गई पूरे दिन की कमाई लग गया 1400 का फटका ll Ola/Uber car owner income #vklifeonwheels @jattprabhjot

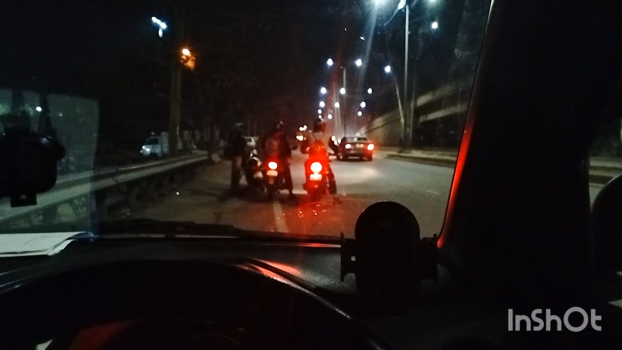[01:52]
काम हो ना हो वो अपने हाथ में नहीं है। आज के दिन की पहली राइड होगी कंप्लीट एयरपोर्ट पे, कर दिया ड्रॉप।
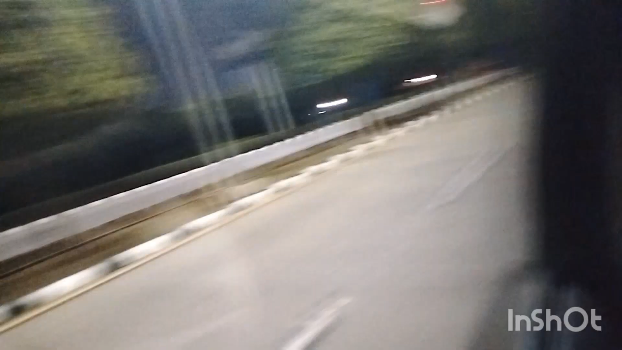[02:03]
ये पीछे एयरपोर्ट है सारा देख लो,
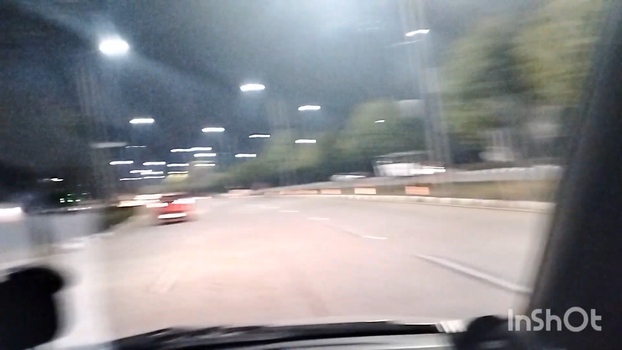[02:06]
ये अब आगे भी आपको दिख जाएगा, यहाँ दिख जाएगा तो आपको पहचान आ जाएगी कहाँ है, क्योंकि अभी रोड पे चल रहा हूँ और इस टाइम ना रुक सकता नहीं मैं,
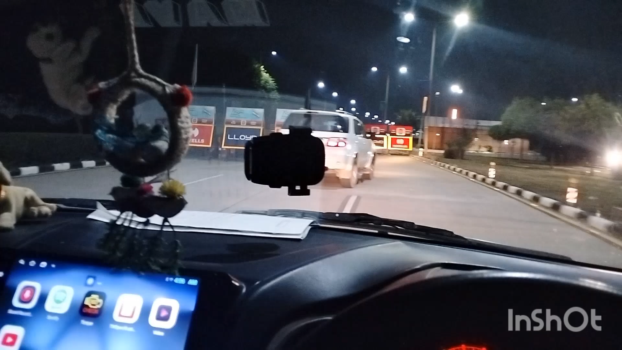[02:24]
जिसके लिए निकल के आते हैं घर से मेनली, और बाकी तो ट्रिप चलते रहते हैं सारा दिन, ठीक है। और दिन में ये गाड़ियां भी बहुत ज़्यादा हो जाती हैं, इसलिए एयरपोर्टों को चलता तो है दिन में भी काम, लेकिन 9:30 बजे तक सुबह लास्ट है,
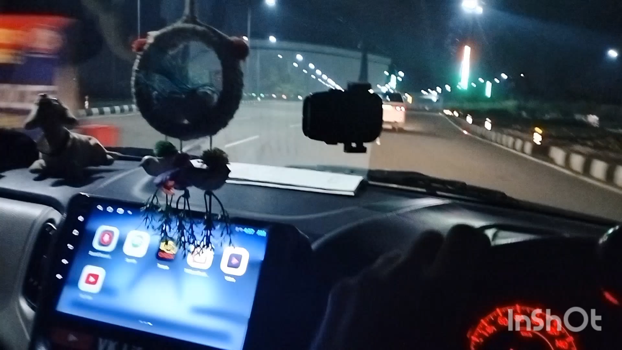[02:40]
इसके बाद एयरपोर्ट के लिए काम नहीं है, उसके बाद शाम को काम निकलता है एयरपोर्ट के लिए। ये देखो कलरफुल लाइटें, कितना प्यारा लगता है रोड, वो देखो दूर तक है,
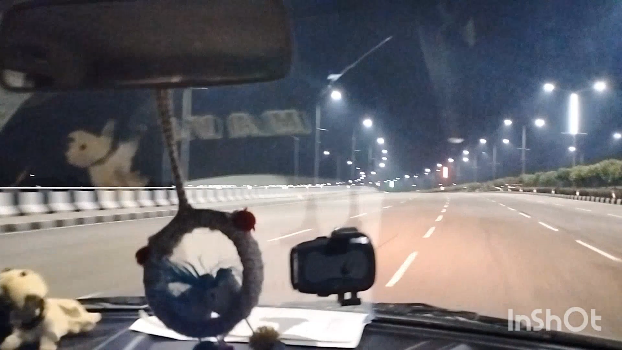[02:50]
यहाँ से कैमरे में इतना दिखता नहीं है।
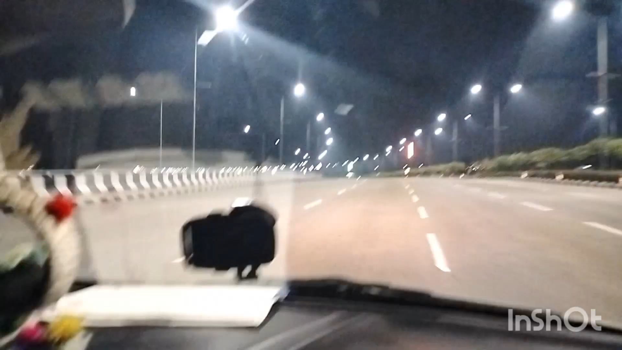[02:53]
हाँ वो देखो, देखो कैसे फ्लाईओवर घूम रहा है और कहाँ तक लाइटें लाइटें, मजा आता है देख के।
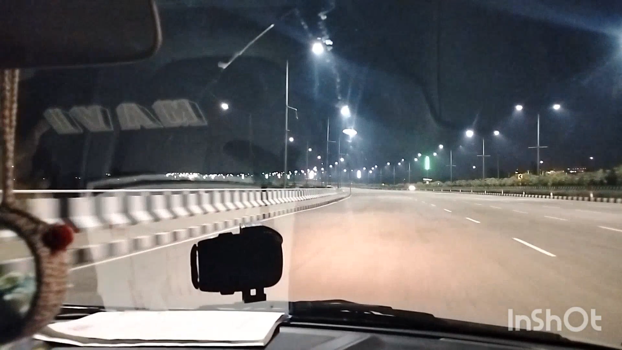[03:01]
ये तो रोड बाई चांस एमरजेंसी के लिए इन्होंने ऐसे बना रखे हैं भी, अगर रनवे पे कुछ दिक्कत हो जाए तो यहाँ लैंड करवा दे। आ जाओ, अभी फिलहाल अभी ज़्यादा बातें नहीं करते, अभी कंसंट्रेट करते हैं ड्राइविंग पे, क्योंकि सावधानी हटी दुर्घटना घटी, और फटाफट जीरकपुर चलते हैं, 10 किलोमीटर है यहाँ से खाली जाना है।